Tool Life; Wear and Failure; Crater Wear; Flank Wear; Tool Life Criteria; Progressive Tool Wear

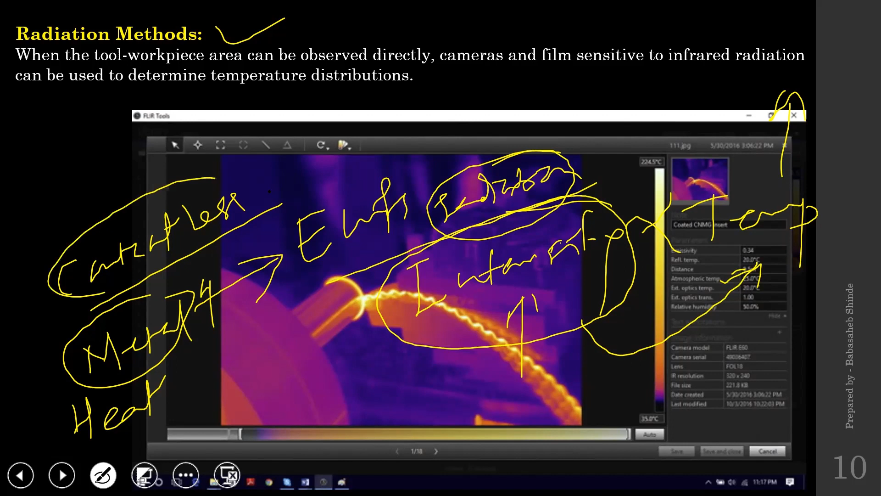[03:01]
On screen: scale top 224.5°C
So that way, if you can use that intensity of radiation to measure the temperature, then this contactless measurement would be a feasible solution. And that's what exactly we do in case of these radiation methods. So in radiation methods, we use thermal cameras or sensitive films to infrared radiations. And those thermal cameras and all are used to measure the temperature.
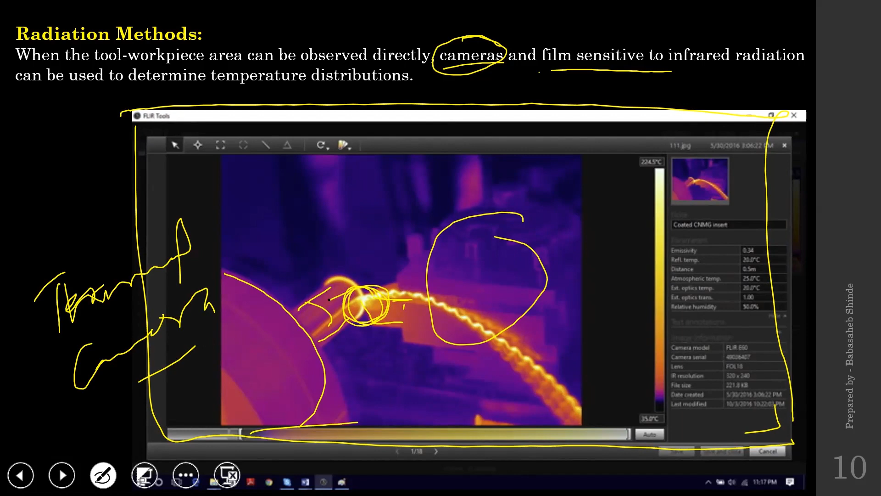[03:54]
On screen: scale top 224.5°C
This is the work piece, which is rotating. This whole thing is tool holder. And this is the tool. And this is actual machining zone. So when you take picture using such a thermal camera, you will get this color variation. This yellowish point is the highest temperature. If you look at this bar, this bar actually shows the temperature. The black or bluish is the lowest temperature and then red and then yellow and then whitish.